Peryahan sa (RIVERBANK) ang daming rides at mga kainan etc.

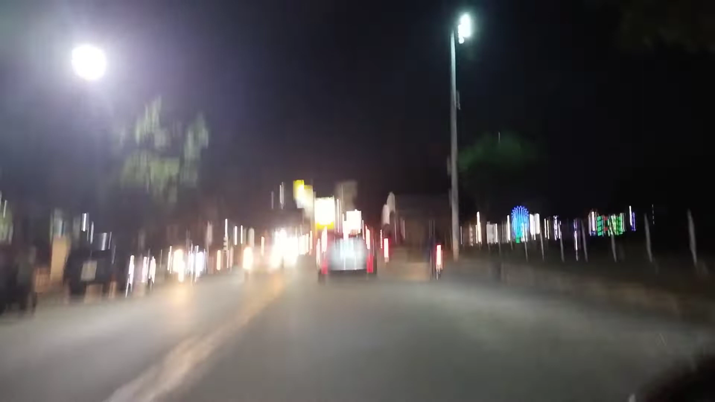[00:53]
May bikings din. Nakikita ko na may bikings. Ferris wheel.